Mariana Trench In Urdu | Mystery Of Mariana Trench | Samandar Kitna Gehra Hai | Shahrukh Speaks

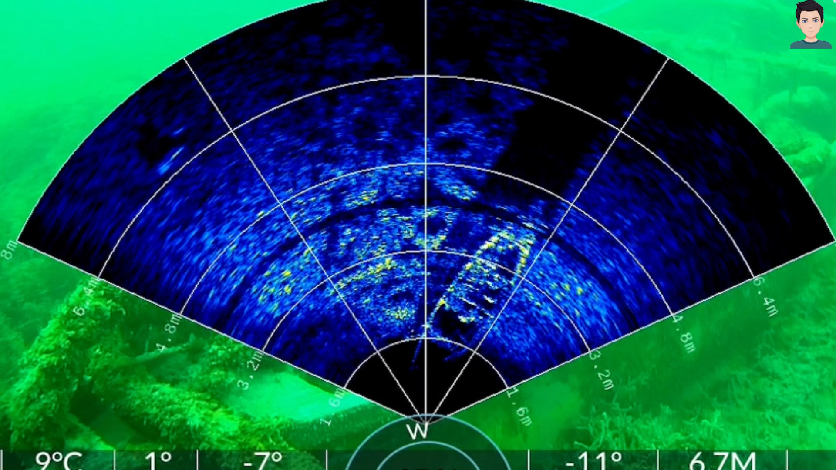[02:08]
آج کل سونر ٹیکنالوجی کا استعمال کیا جاتا ہے سمندر کی گہرائی کو ناپنے کے لیے سونر یعنی ساؤنڈ نیویگیشن